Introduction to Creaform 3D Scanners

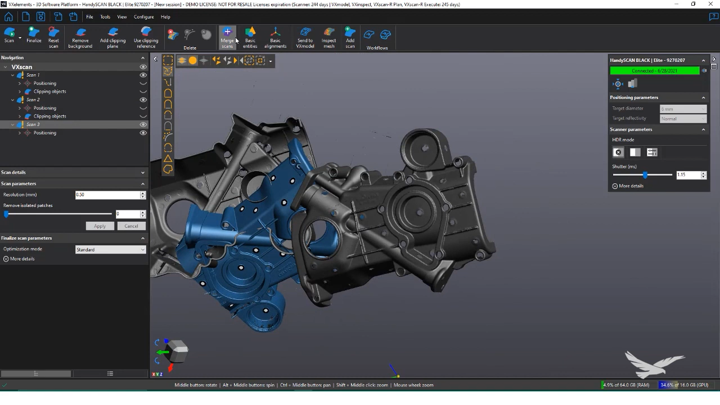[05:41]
In the merge scans tab, the scan we are currently selecting becomes the registered or locked scan, while the others can be selected one at a time.
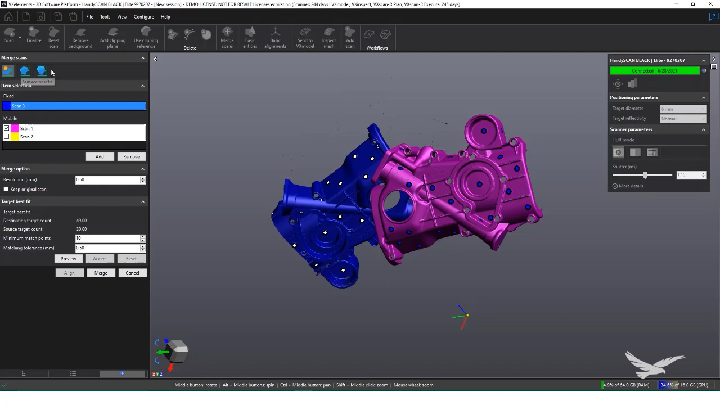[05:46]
We have three methods of aligning, targets, surfaces, and global registration.
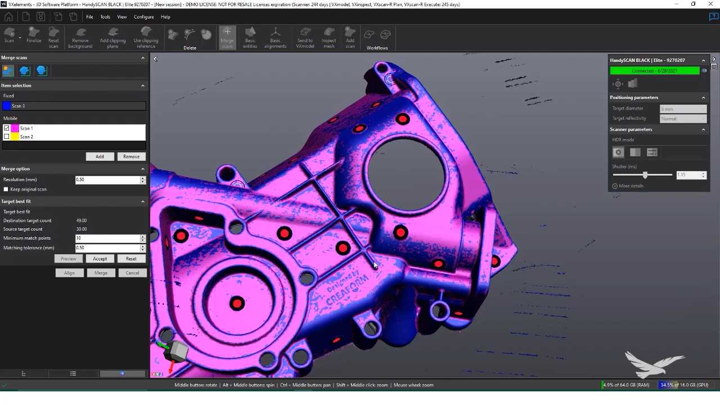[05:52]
Target alignment is the most accurate for alignments. It uses the targets of our scans to align together.
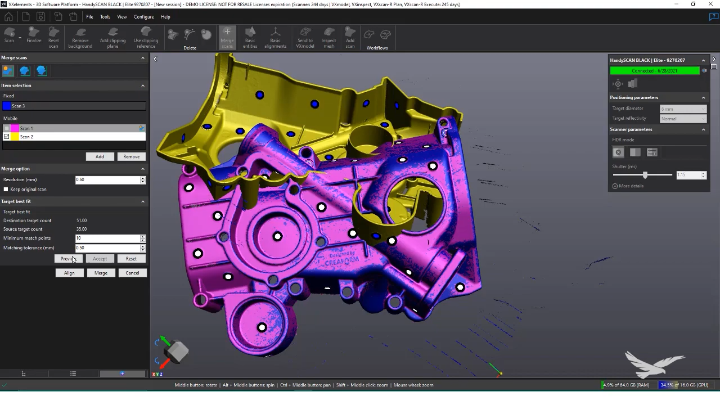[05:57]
For this part, it's perfect, since we have plenty of targets around the object.
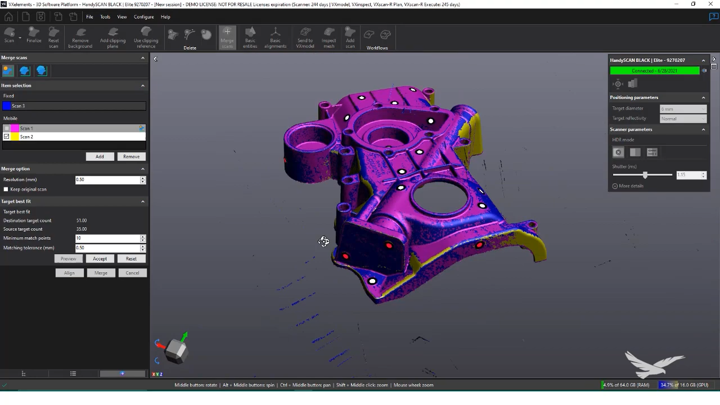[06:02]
Clicking align automatically snaps the two scans into place and gives us a bleeding effect, indicating that they are well imposed on one another. To top it off, we can even run a global registration to ensure everything is well aligned to one another.
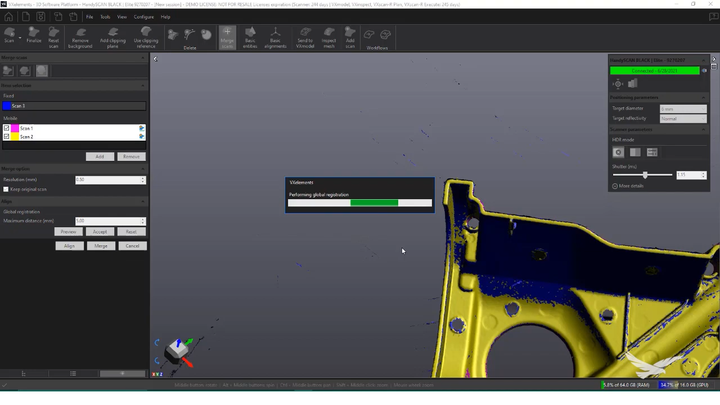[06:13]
With the scans aligned at this point, I'm going to save the alignment by clicking align on the bottom.
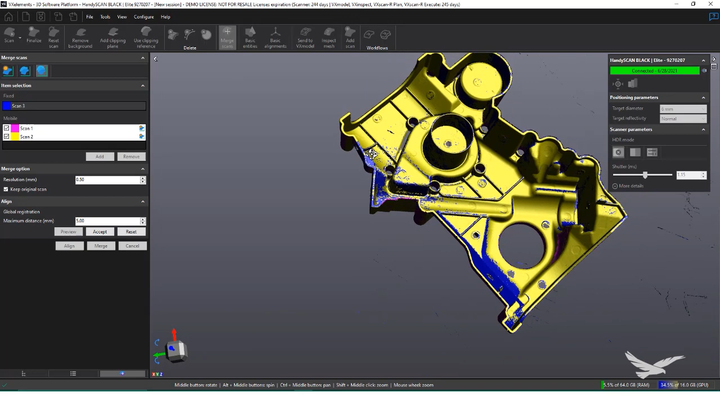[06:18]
This locks the scans in their current alignment in case they need to add extra scans or reprocess the data. Going back into the merge scans tool, we can adjust the resolution of what our merge scan will be, as well as whether or not we want to keep our old scans, which we almost always do, and hit merge to combine everything together.
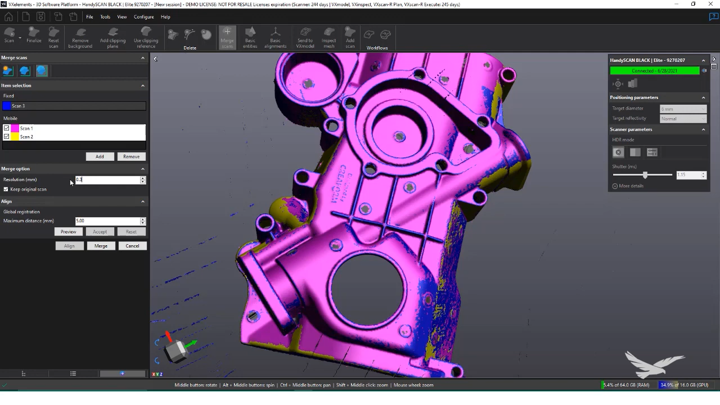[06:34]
After a short delay, a new scan will appear in our list that is made from all of our existing ones.
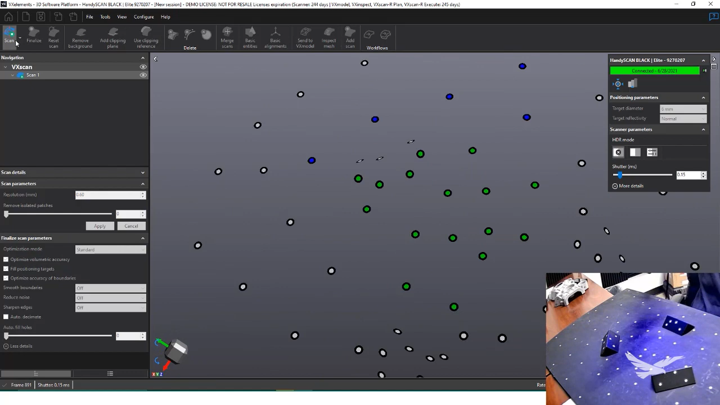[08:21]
Once I capture all of the targets, I can place my object on the board and capture the surface data.
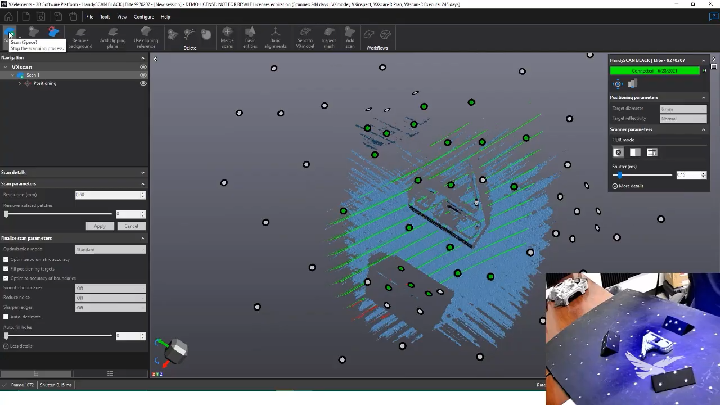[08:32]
When I create a new scan, I will choose to duplicate the target positions, since they won't be changing between the different scans.
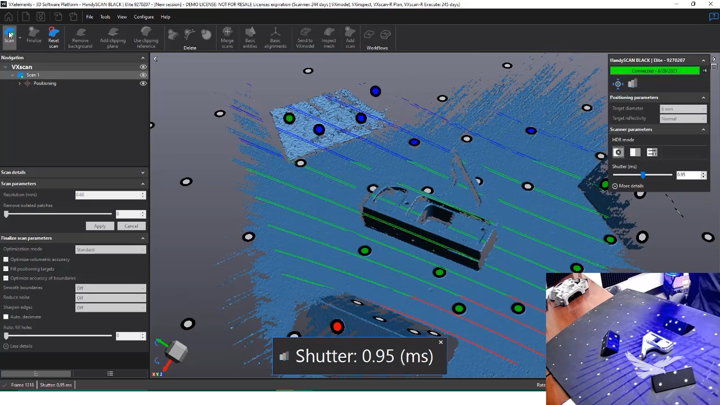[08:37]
If I accidentally move one of these angle irons that has targets on them, I'll need to re-scan the positions,
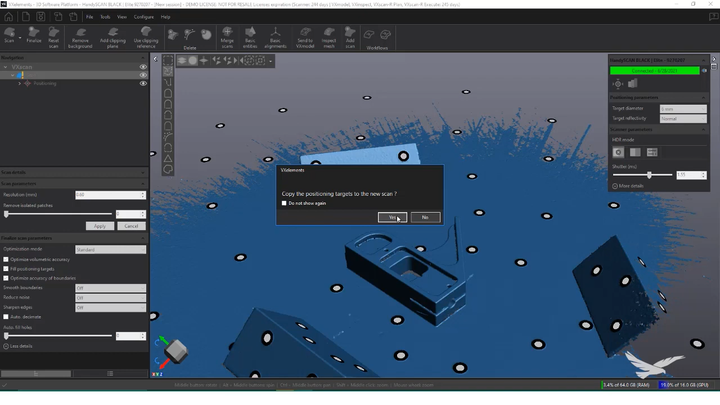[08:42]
only to reassign the target positions on the new scans. I won't need to worry about the previous scans themselves.
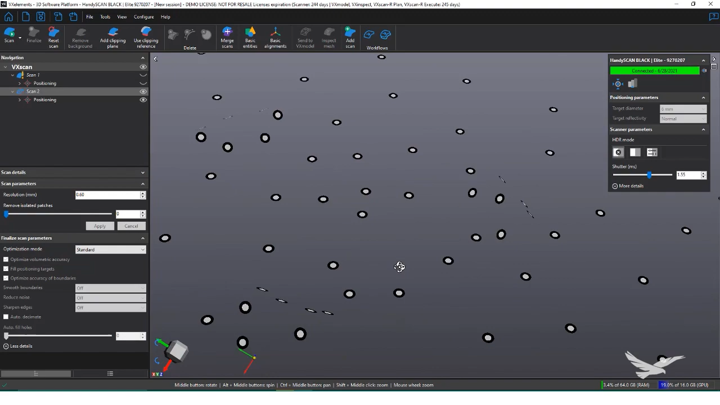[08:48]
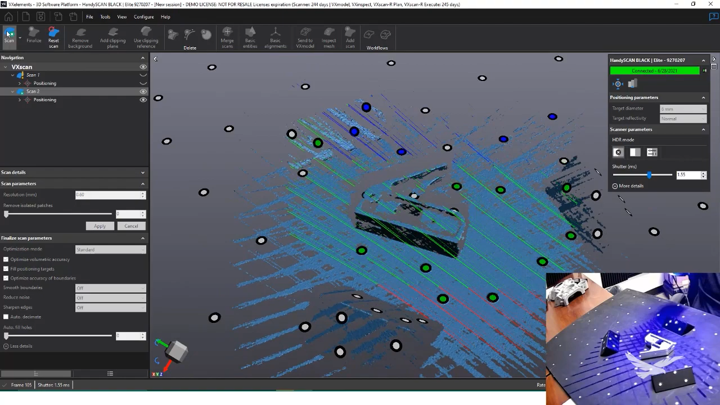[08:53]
Since I duplicated the targets in my new scans, all of our scans sit in a single space.
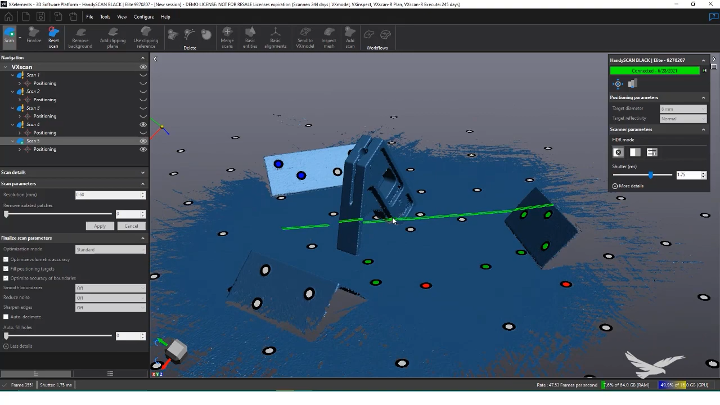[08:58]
I'll clean the data up again, so only the part remains.
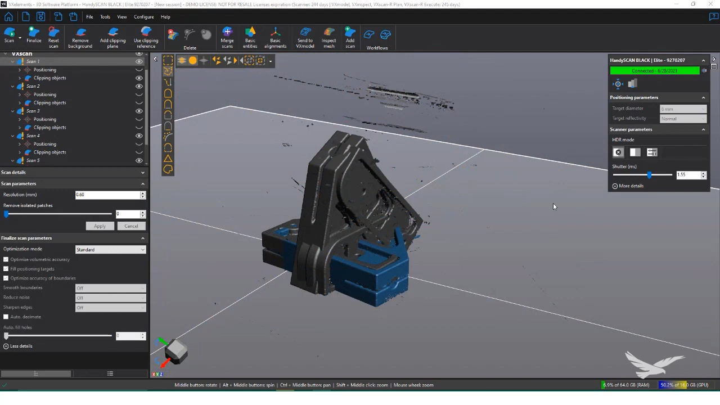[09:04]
In the scan tab, I can't use the target-based alignment, since we have nothing on the part.
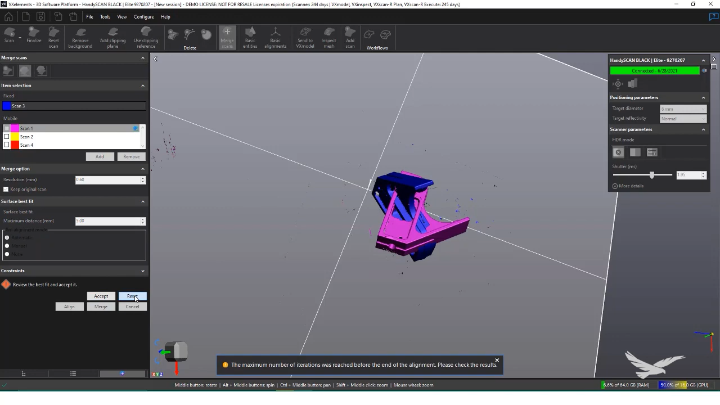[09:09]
Instead, I can use the surface alignment. There is an auto option, but it tends not to work unless there is a large amount of mesh data on all sides already registered.
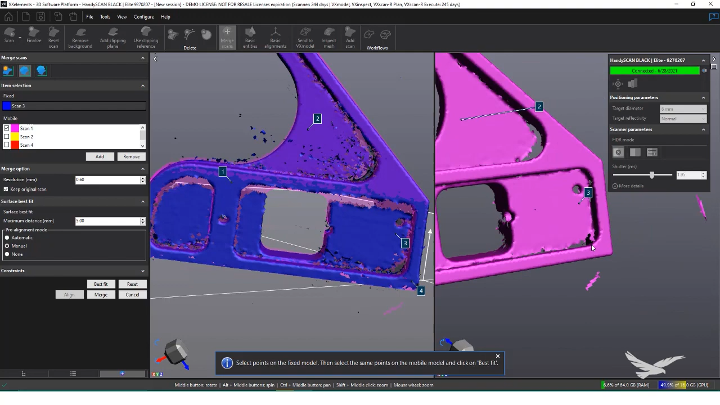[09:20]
I'll choose the manual option to pick a similar point on two different scans and align based off of that.
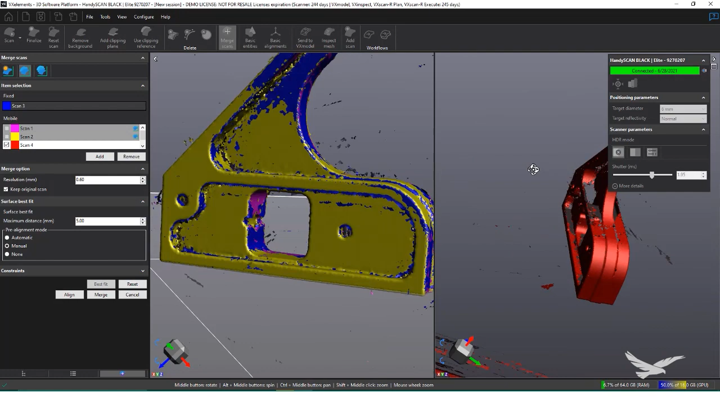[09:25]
After getting two scans aligned, I can start using the auto option to match the rest, and I'll finish it off with a global registration.
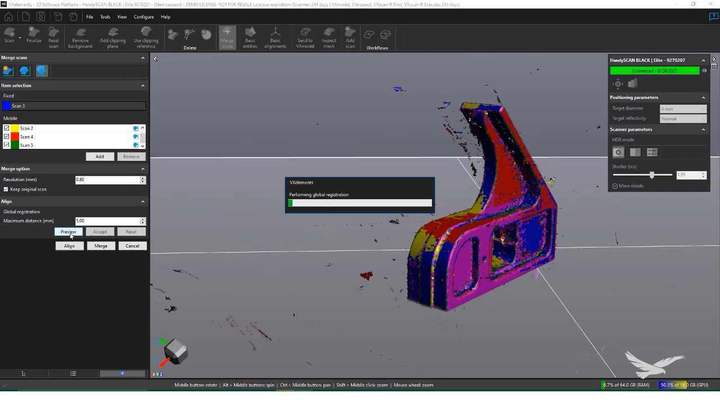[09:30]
At this point, I simply need to merge everything together and finalize the scans.
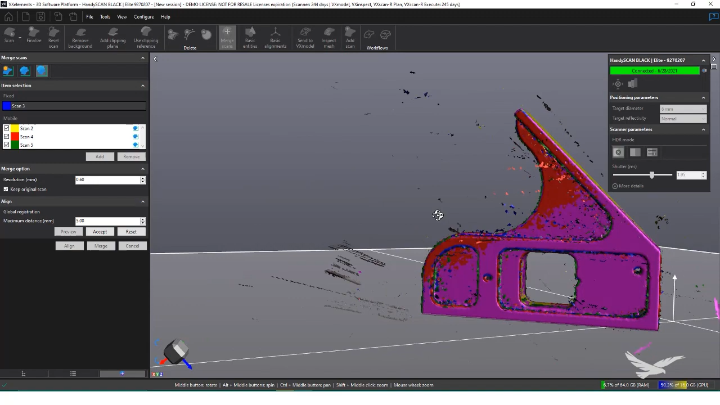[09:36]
I'll use similar settings in our previous object, and output a mesh at 0.3mm.
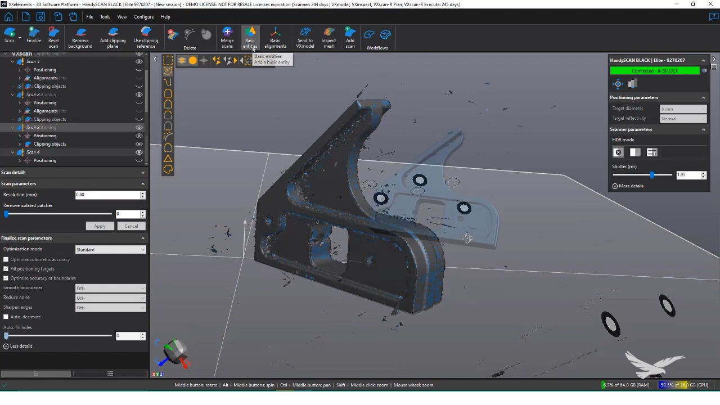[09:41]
Despite the surface being extremely polished and shiny, the mesh comes out very clean. For this part, I'm also going to align it within VX Elements, so that way when the mesh is exported, it's already aligned to a global origin.